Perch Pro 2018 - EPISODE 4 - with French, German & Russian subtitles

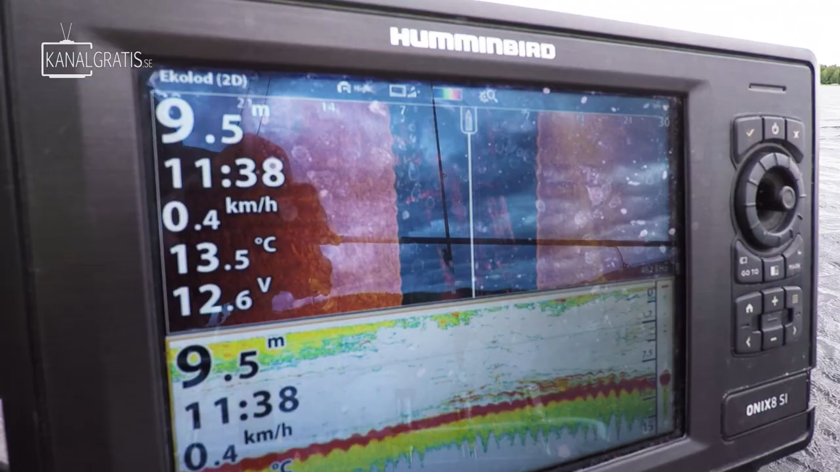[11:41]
On screen: depth 9.5 m, water 13.5°C, speed 0.4 km/h
They're using Curly Lucy on a drop shot tackle and it pays off immediately. Finally we got some fishes after long searching.